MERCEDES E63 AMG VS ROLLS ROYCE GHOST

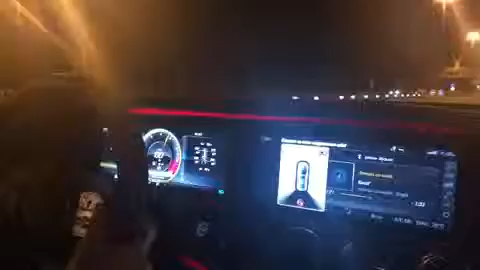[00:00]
меня аж запись включилась. Пизда. Гиперон! Бля, ебать, нас обгоняет, бля. Гиби, это говно, бля. БМВшная, нахуй.
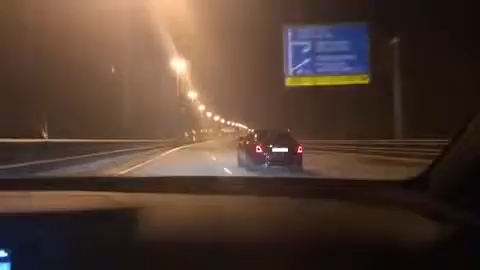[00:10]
Нихуя. Нихуя он топит, бля. Пиздец. Он вообще псих. Гайдер контроля скорости на 110. Нас ебёт, он взрывается. Да езжай, езжай, езжай. А я, бля, сосёт, бля, сегодня.